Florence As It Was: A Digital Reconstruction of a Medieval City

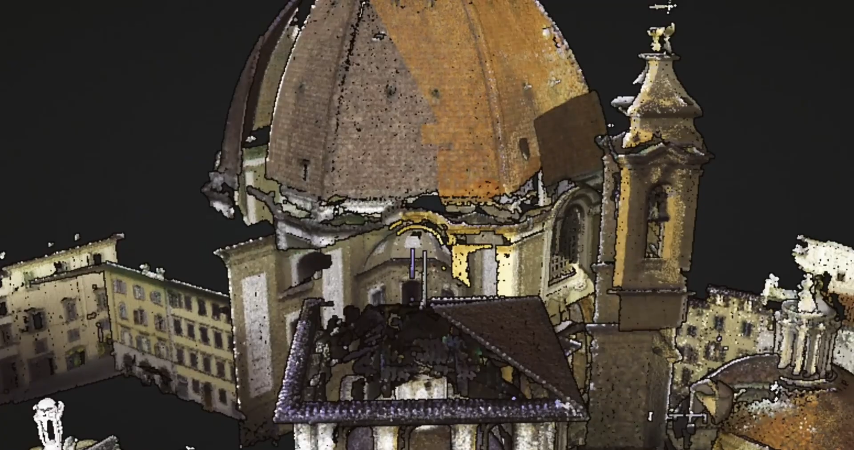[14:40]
But there are other projects where you'll have lots of interference,
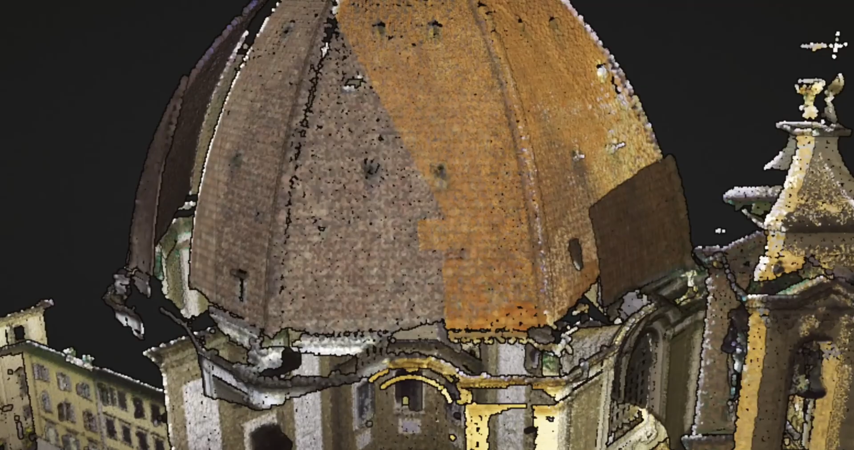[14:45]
where you'll have some overexposed bits because sunlight is flashing through a window or there are going to be some really dark corners.